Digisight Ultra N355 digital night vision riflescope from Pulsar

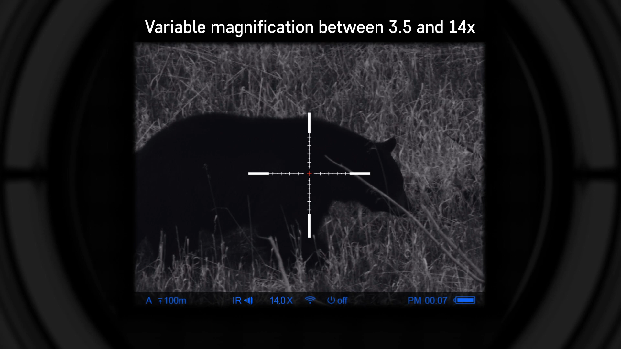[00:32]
Picture-in-Picture improves accuracy by providing a magnified image of the reticle area at the top of the display.
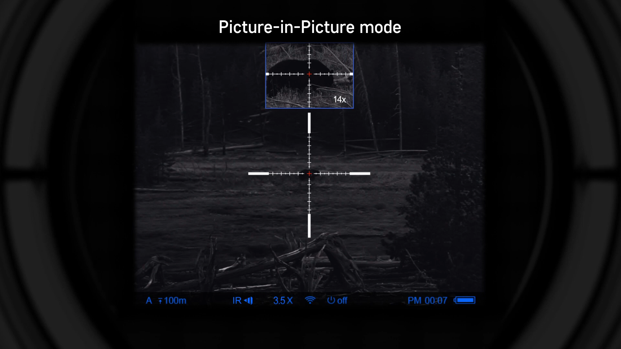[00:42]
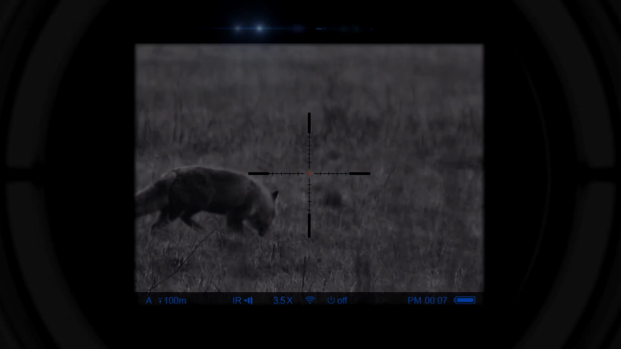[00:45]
Five preset color modes, both full color and monochrome.